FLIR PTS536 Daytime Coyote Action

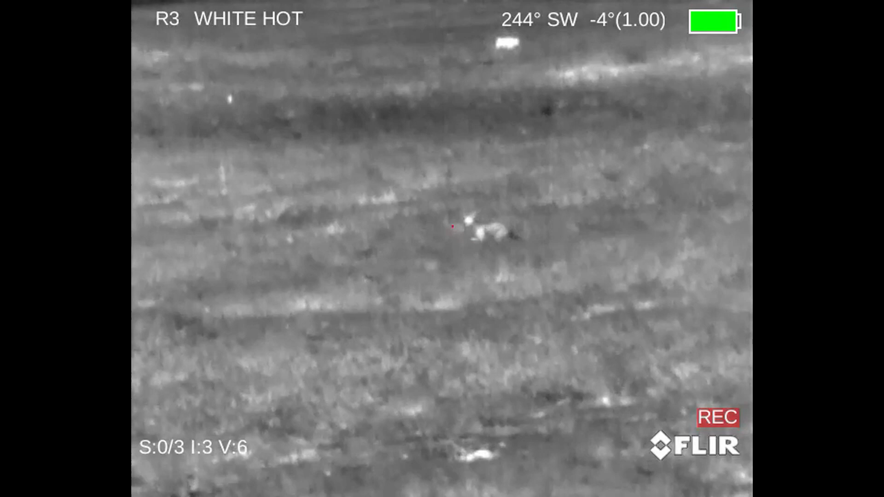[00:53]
Really big female coyote here, so old that actually your front teeth are starting to wear down.